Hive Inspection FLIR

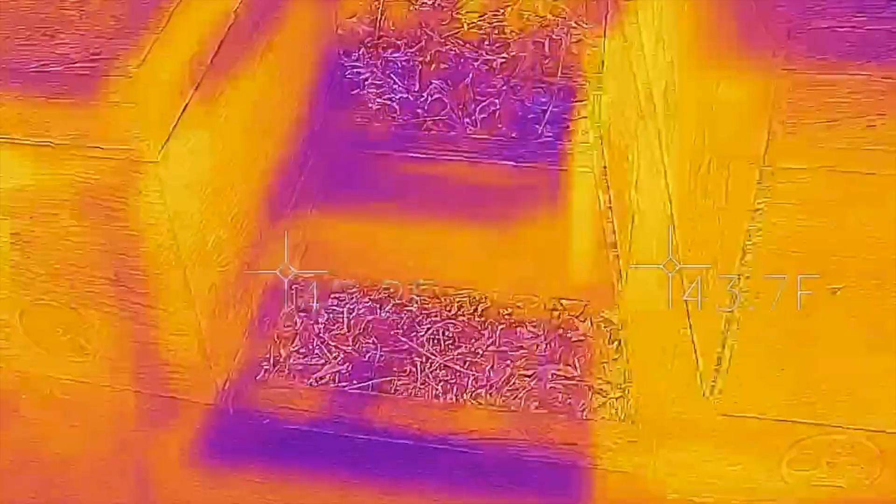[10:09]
But you can look at those versus these and you can start to see the difference.
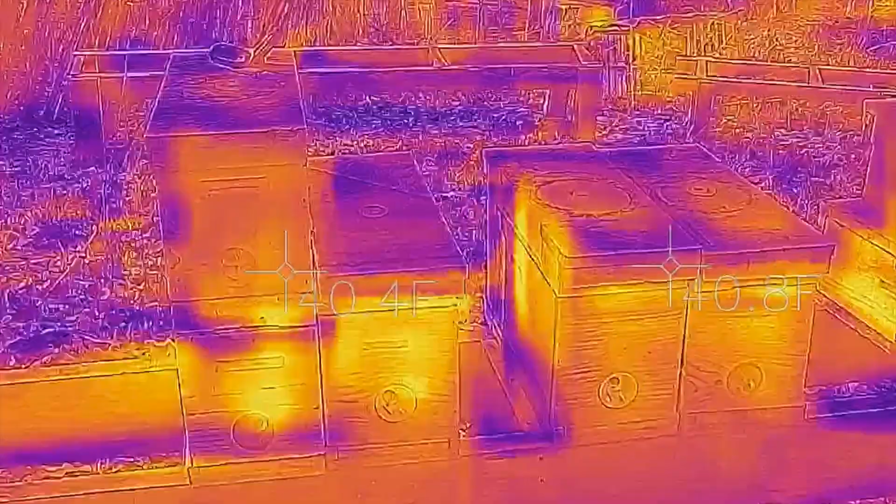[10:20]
But you can see right here from this video, this top box here just has some honey in it.
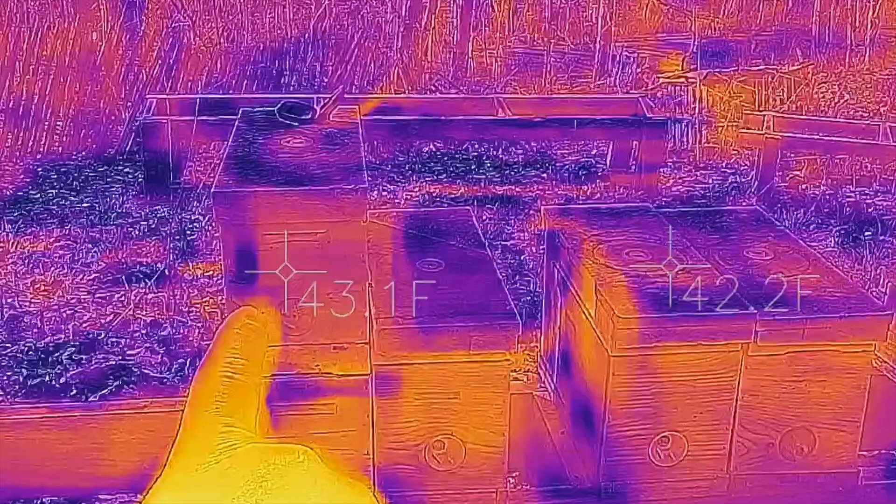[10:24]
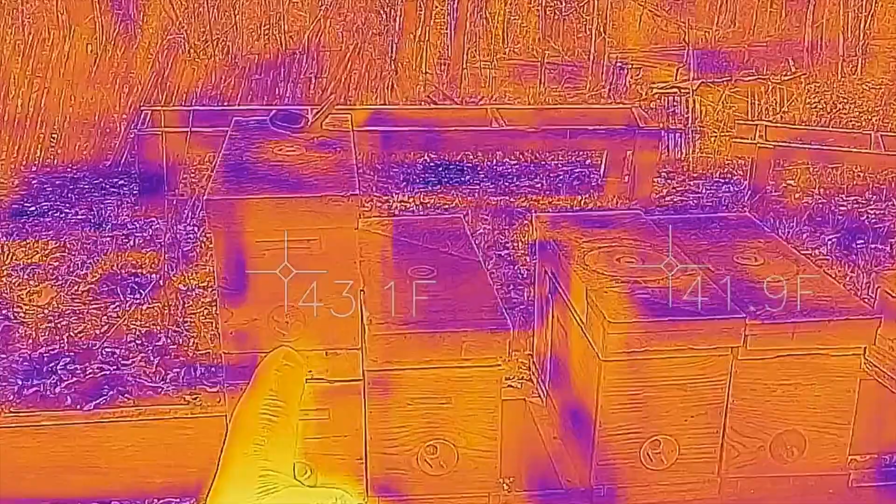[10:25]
There's a dry feeding shim. And then here's the brood chamber.
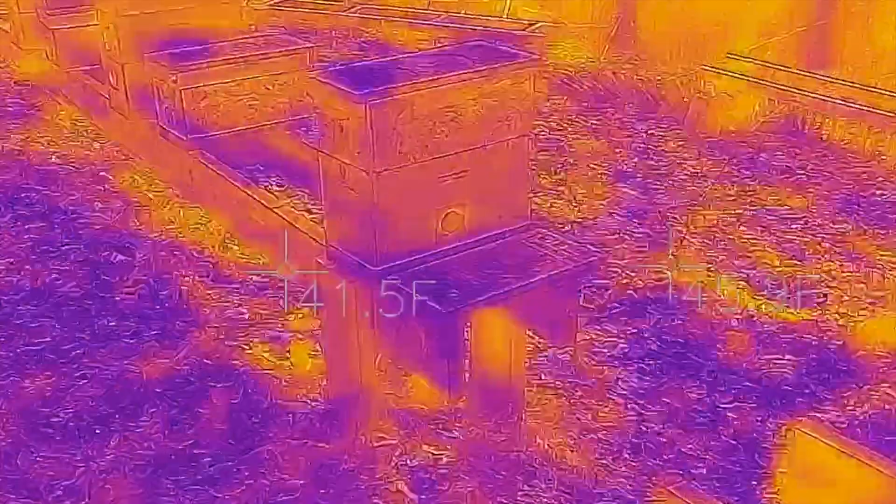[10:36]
you can see kind of what's going on on some of these hives here.